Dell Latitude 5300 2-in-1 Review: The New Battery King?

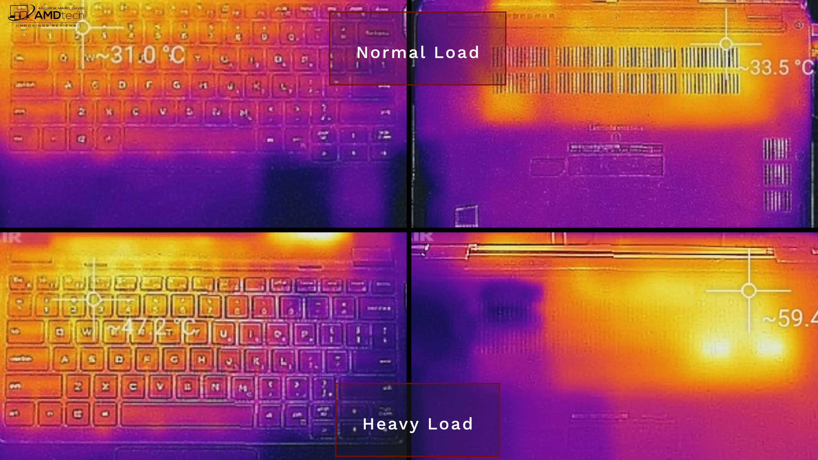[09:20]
to do some work on this it will start to get warm but that's typical of any thin and light laptop with a thin chassis now the fan will kick in under heavy load but it wasn't overly loud and it wasn't too distracting so that's good